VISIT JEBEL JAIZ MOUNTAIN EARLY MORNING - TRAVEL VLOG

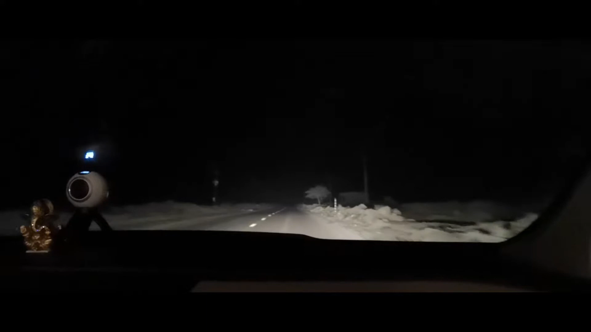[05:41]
That's the background. See, it's really, really, really dark. Dark. It's really dark. Yes. Dark. We can just see the outline of the mountains.